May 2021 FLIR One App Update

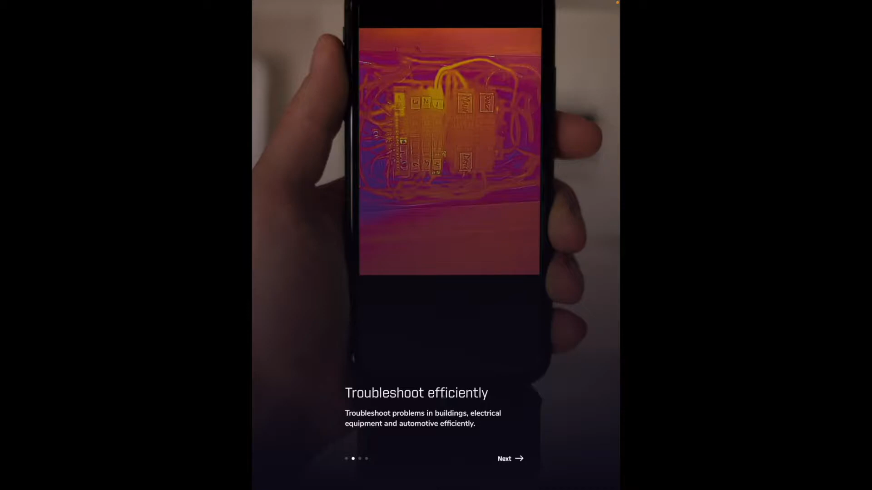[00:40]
efficiently it says this requires you have a FLIR ONE thermal camera connected to your phone it says let's get started make sure your camera is charged plug it into your phone and press start on the FLIR ONE.
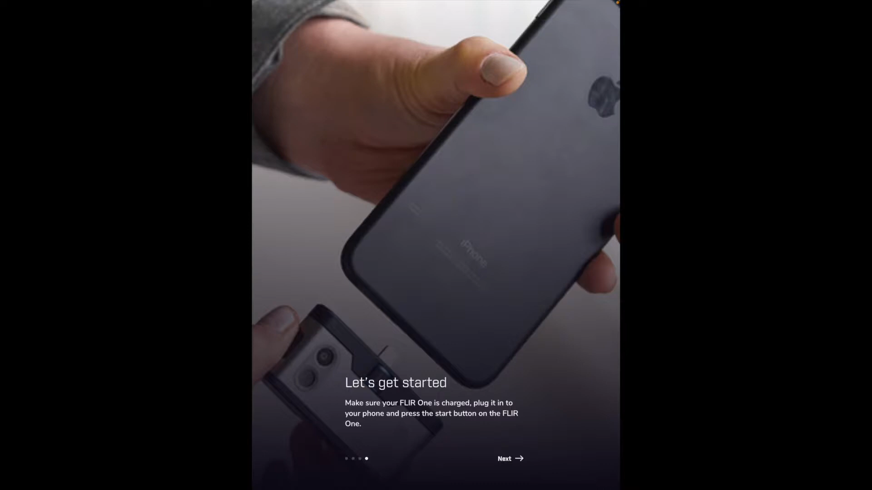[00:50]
I'll accept the terms and conditions it says new update introducing
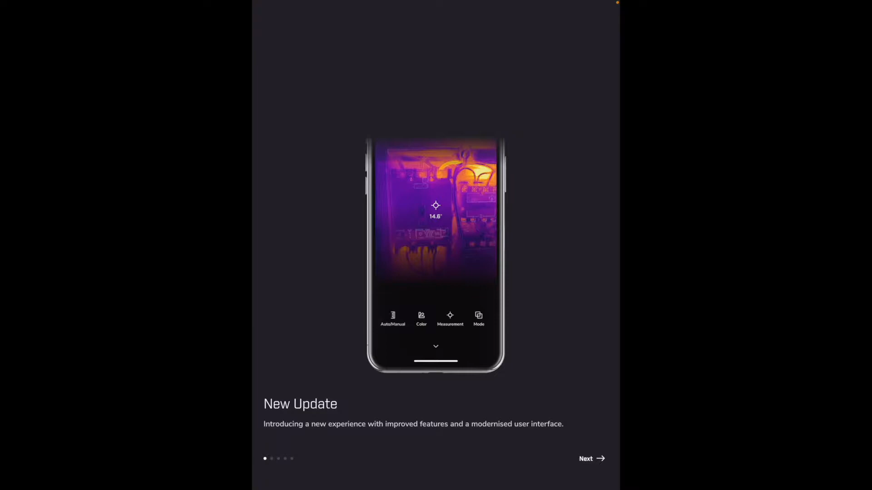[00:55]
a new experience with improved features and a modernized user interface it says hot and cold spot troubleshoot efficiently with the hottest and coldest point in the image manual calibration
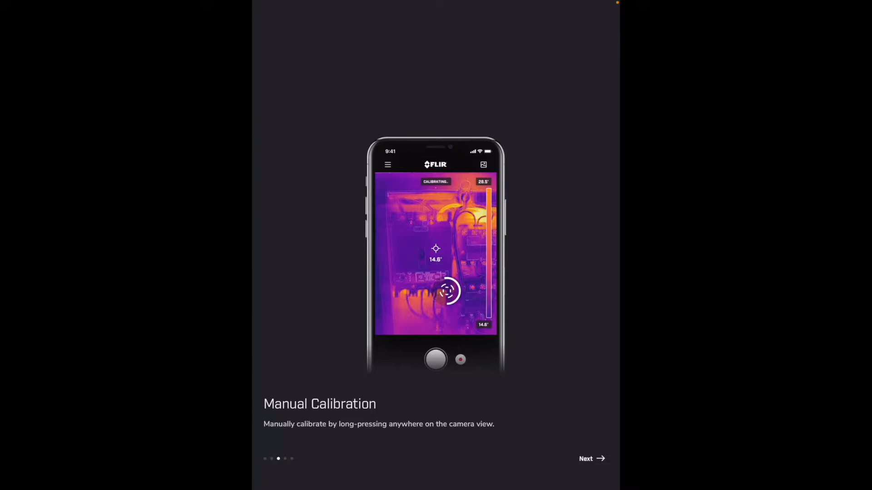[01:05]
manually calibrate by long pressing anywhere on the camera view notes add notes to your images to document your findings help learn the basics of how to use your FLIR ONE
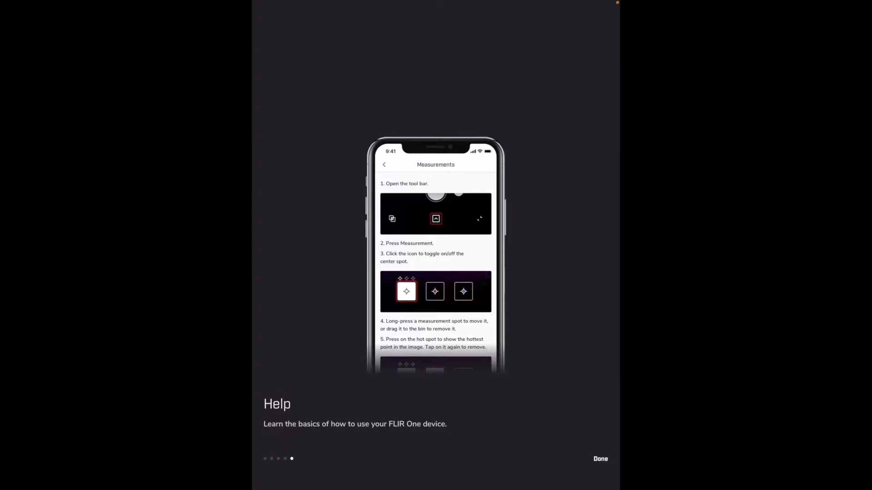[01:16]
device I'll hit done it says to connect it and I already have it connected although I think it shut off let me turn it back on
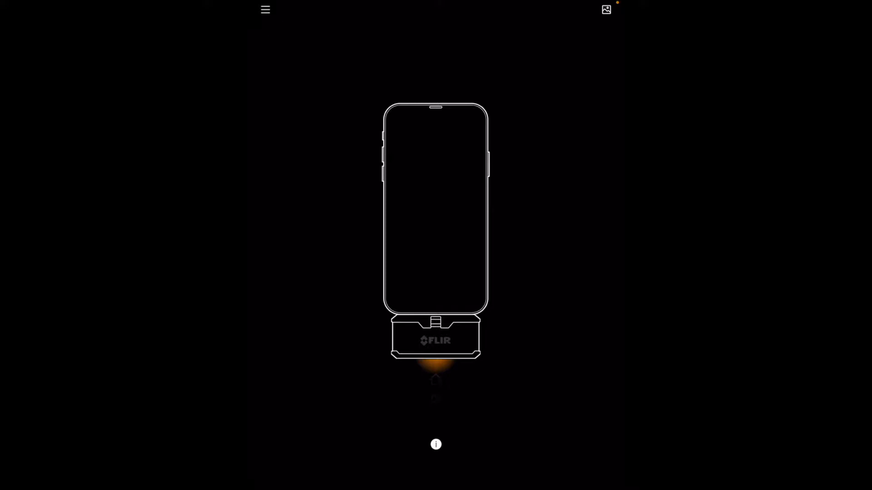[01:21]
okay there we go okay and I have a battery charger here if I look at the
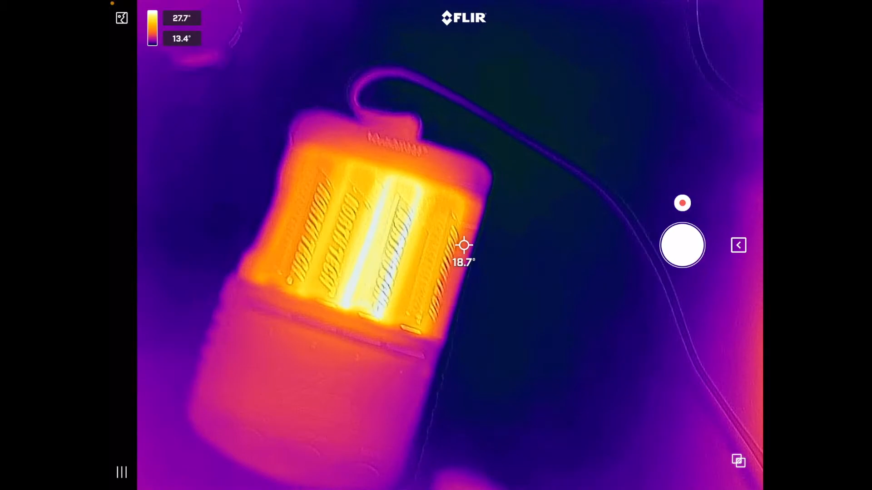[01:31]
display on the charger it says full 198 full full so the
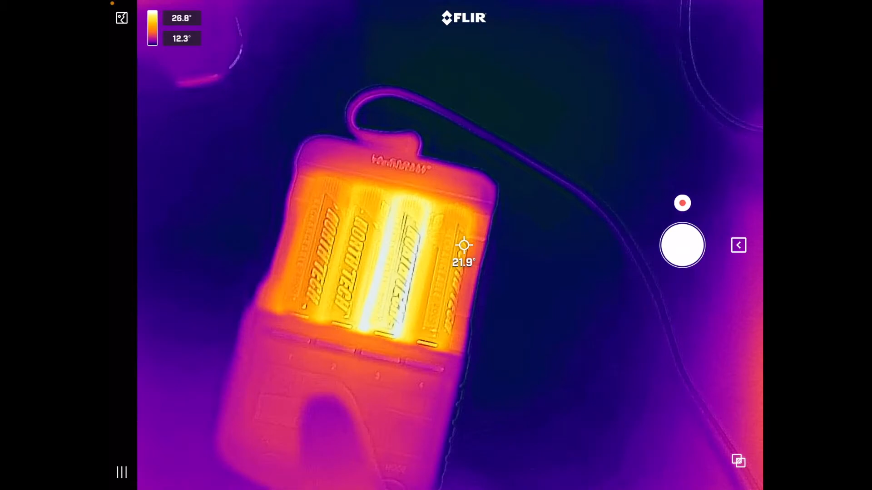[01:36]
second one is still charging interestingly the third one's the hottest
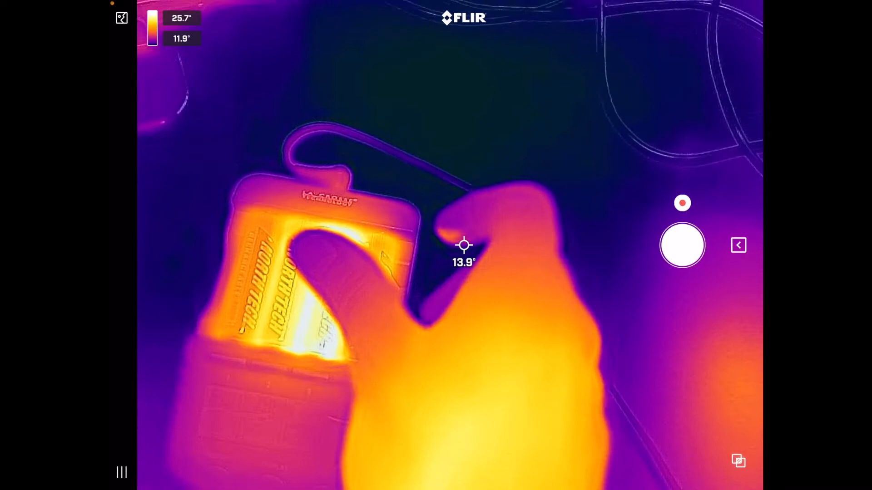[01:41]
see if I can feel that I mean yeah it's warmer pretty interesting so let's go over this a little bit so if I tap in the upper left we have our gallery so this is stuff I've taken
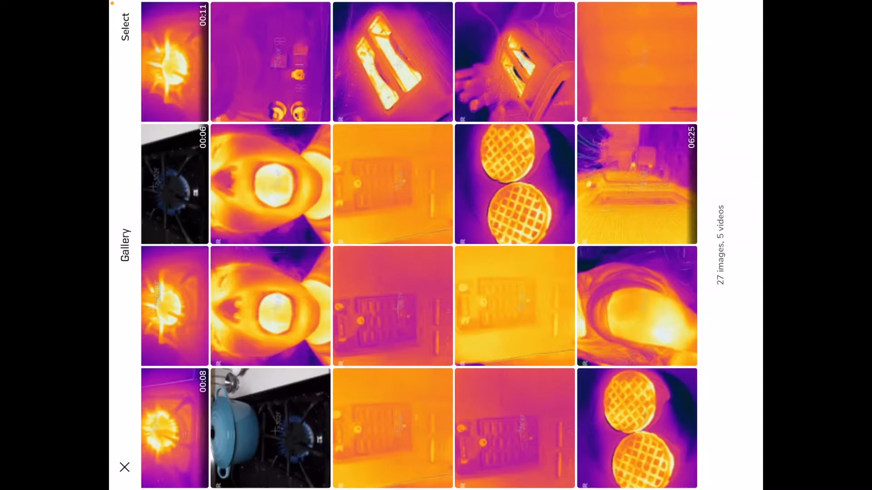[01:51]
pictures of in the past I can hold down on the screen to calibrate on the bottom left we have a menu
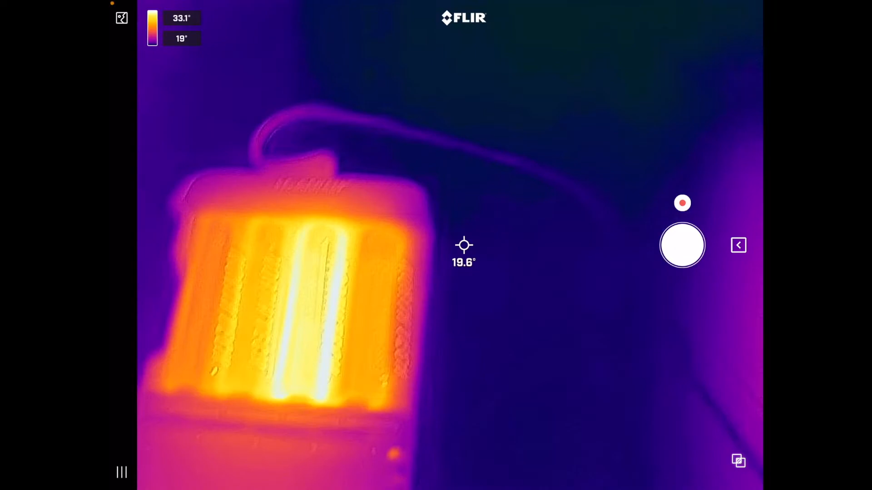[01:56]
so it says we're connected to the FLIR ONE Pro our battery is at 99 percent we have settings
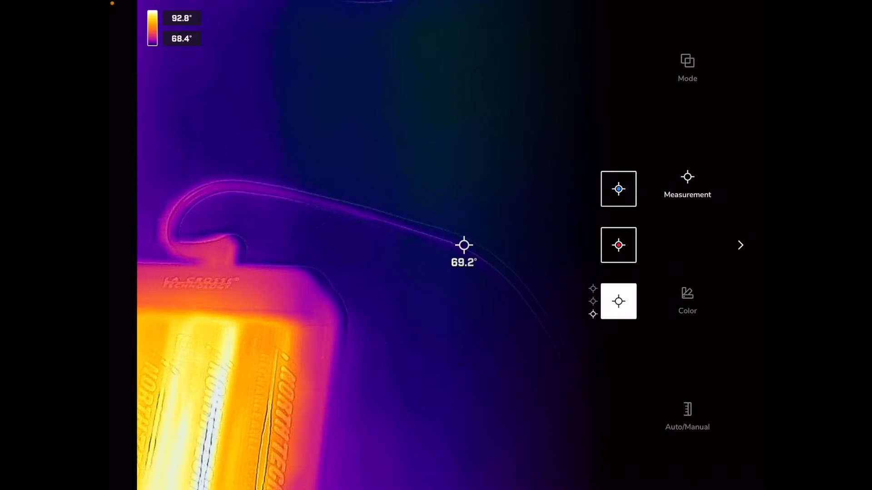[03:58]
so this is where we do our spot measurements so let's see to remove these i'm not quite sure how to remove these let's see
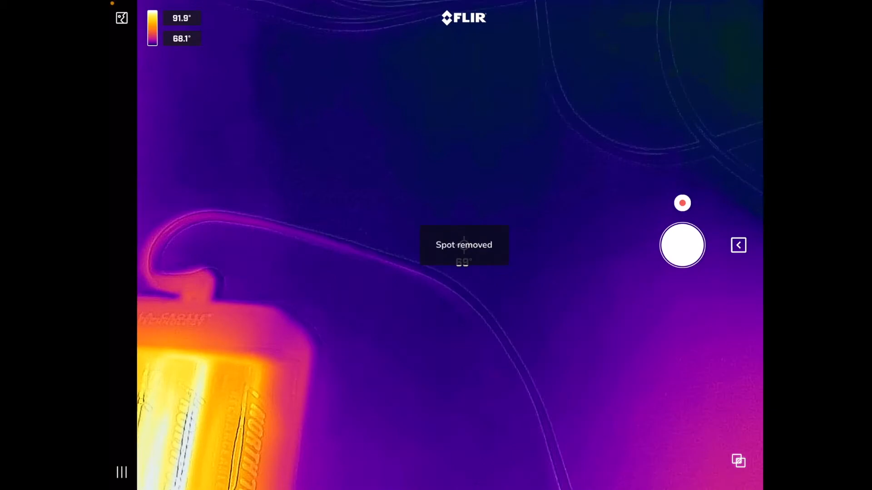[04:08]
okay so if i drag them the shutter button will turn to a trash and then i can just drag them onto there and get rid of them looks like
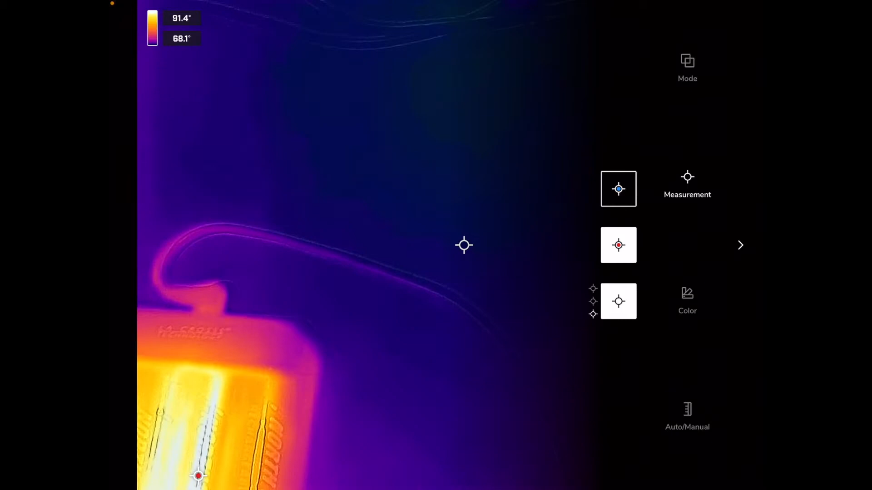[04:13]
we have a hot also and a cold maybe not completely sure how to use those now it does have the instructions there so i could probably go through the instructions and find out exactly how to use those oh
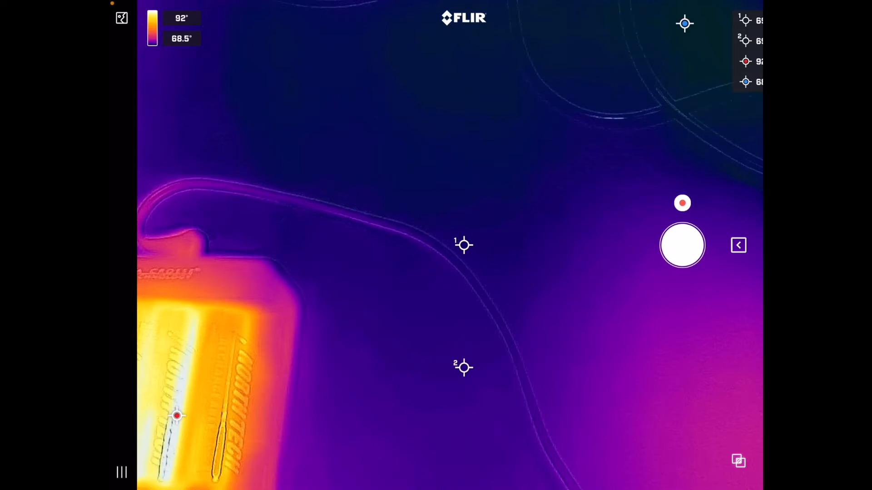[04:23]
i see it now okay so you can see in the upper right we have the little blue dot so that's kind of chasing the coldest part of the image and then on the bottom left we have the little red dot that's chasing the hottest part of the image
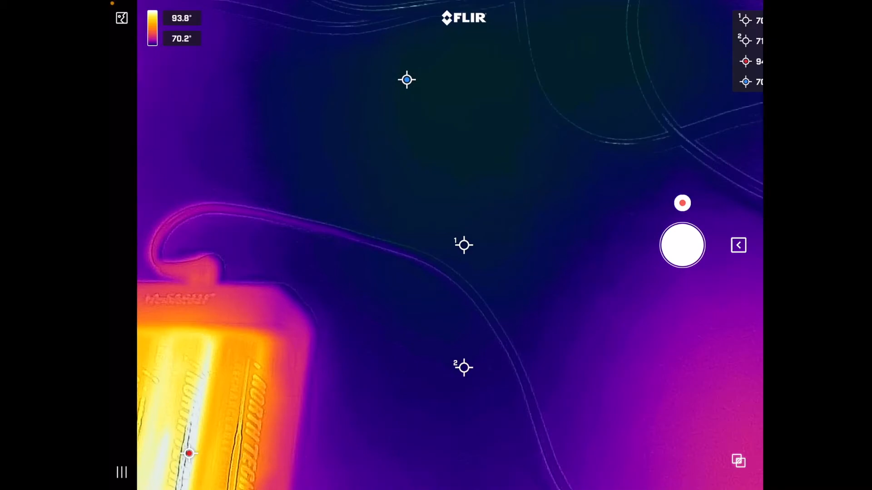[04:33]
so i'll click on those options again we have color and this is where we can switch to different colors so i'm on iron now but we